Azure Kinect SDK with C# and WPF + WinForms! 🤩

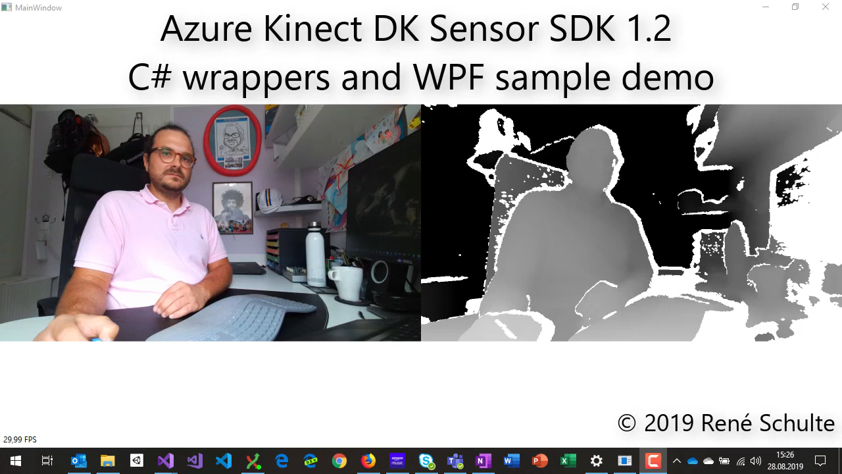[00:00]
Hey, welcome to this quick video where we're going to talk about the Azure Connect DK and the new SDK release 1.2 that also introduces C-sharp wrappers.
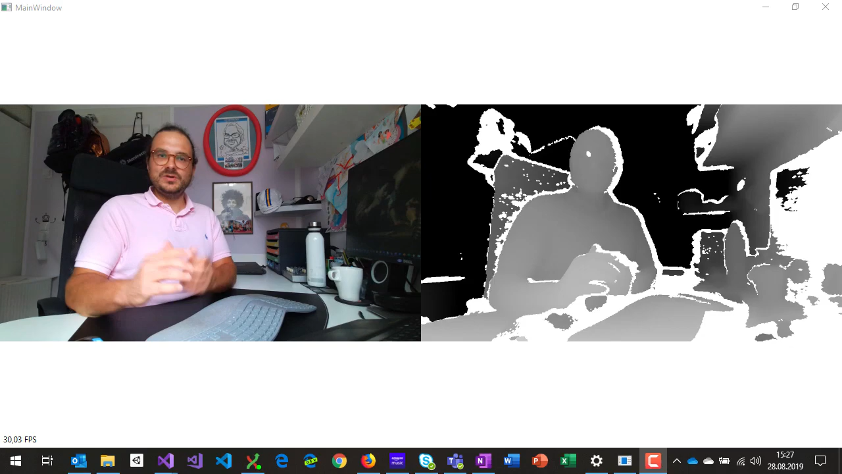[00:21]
We're also going to talk about a modified sample WPF application which you can see actually right now so what you can see is the output from my modified WPF sample coming straight from the Kinect.